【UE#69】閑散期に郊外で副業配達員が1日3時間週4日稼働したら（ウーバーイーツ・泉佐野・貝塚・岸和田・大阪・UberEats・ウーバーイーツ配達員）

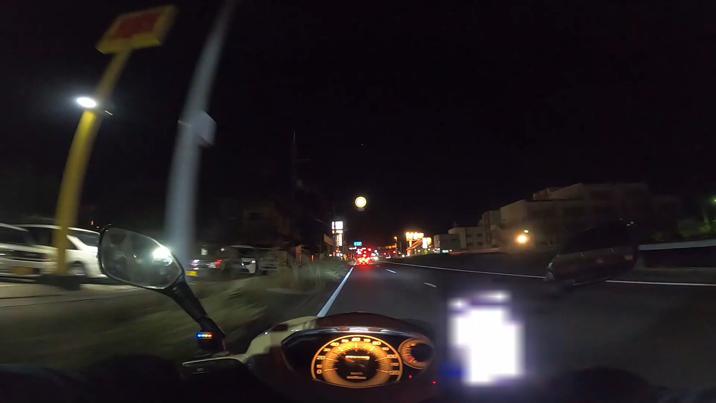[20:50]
はい今商品受け取りましてお届け先が貝塚市の設置後ですねえーと3キロぐらいと出ておりますだいたい2,3キロぐらいなんですかねこの辺はおばいつです
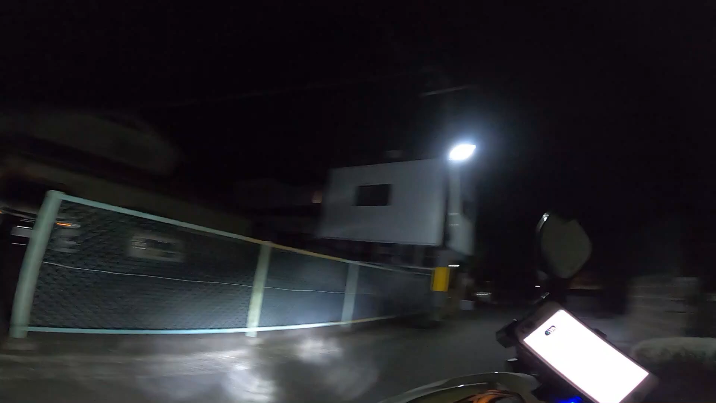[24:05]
道に迷っておりますね
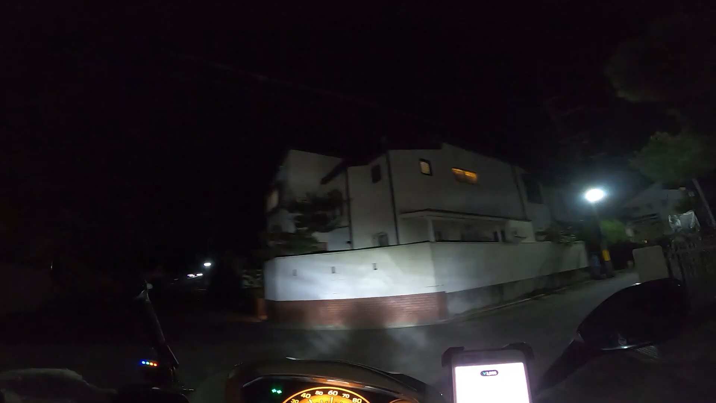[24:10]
住宅街はこれも行き止まりやなこれ
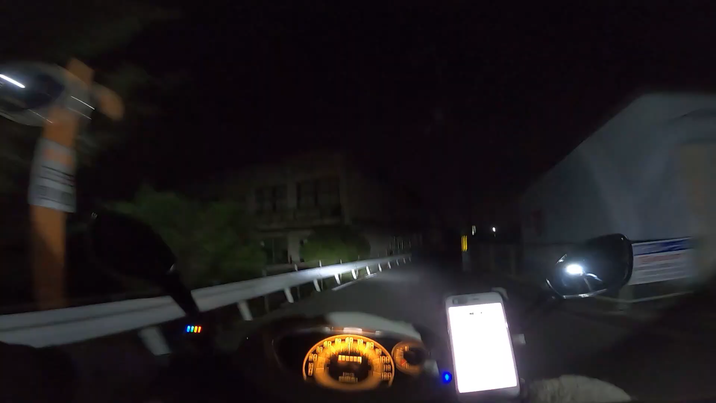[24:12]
今ちょっとねそのなんていうんですか桂木町でしたっけ結構多分山の方やと思うんですけどこの辺はもう普通にならないと思いますねあの店がないでしょう多分ないしもしなったとしたらね多